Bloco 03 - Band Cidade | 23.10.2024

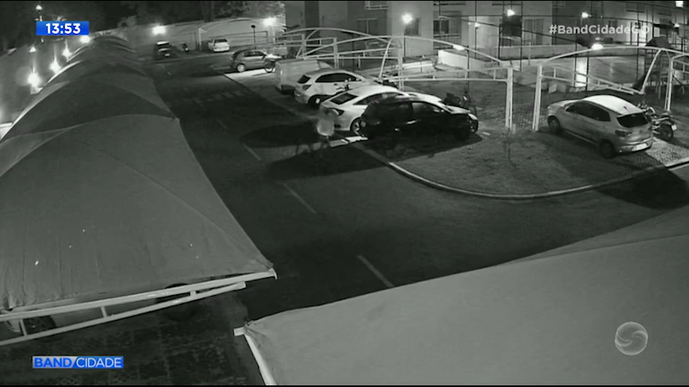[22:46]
Essa bicicleta, ele entrou e levou na mão grande.
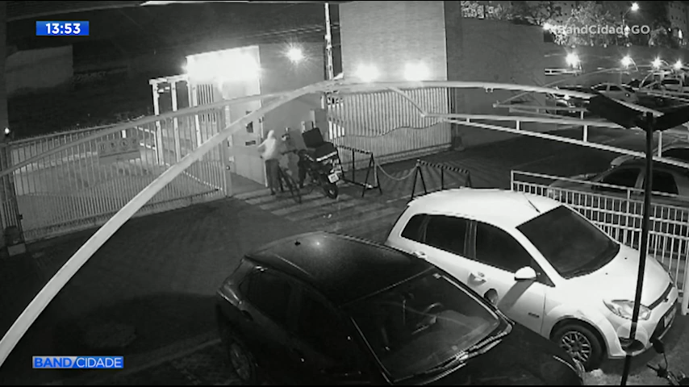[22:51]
Agora, se nem dentro dos condomínios nós temos paz, onde teremos? Olha aí. Depois ele volta e leva uma segunda bicicleta. Você não tá vendo errado, não.
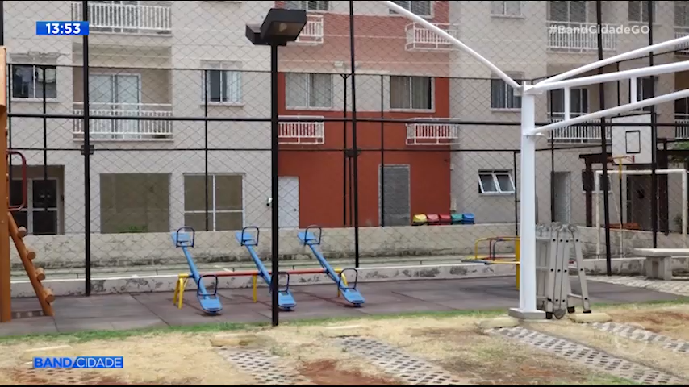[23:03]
E as câmeras de segurança, obviamente, do condomínio registraram toda essa... Todas as ações.
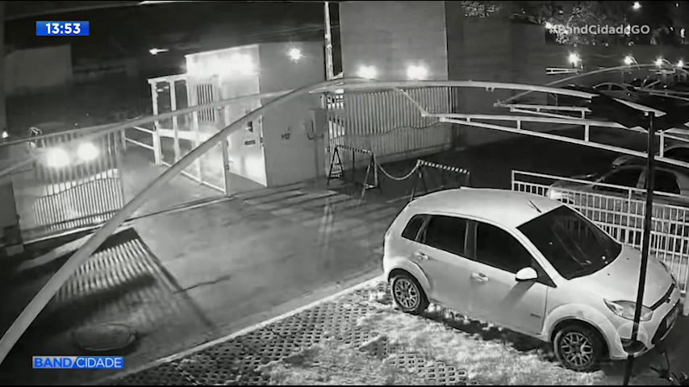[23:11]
O cara entra, leva a primeira bike. Aí ele pensa, ah, só uma, acho que não. Poderia tentar uma segunda.
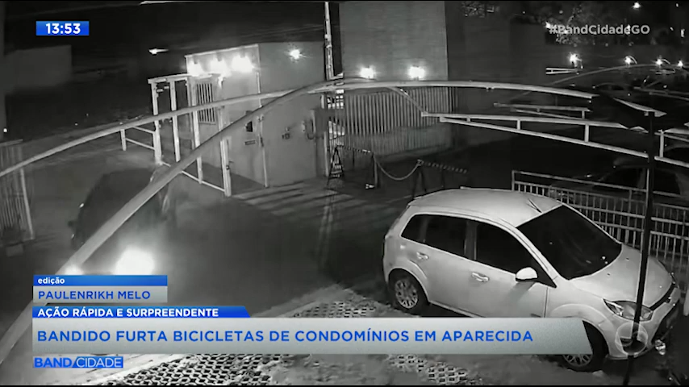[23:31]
às 22h13, um rapaz de camisa e short entra também. Sem nenhum nervosismo aparente ou pressa, ele age como se fosse morador.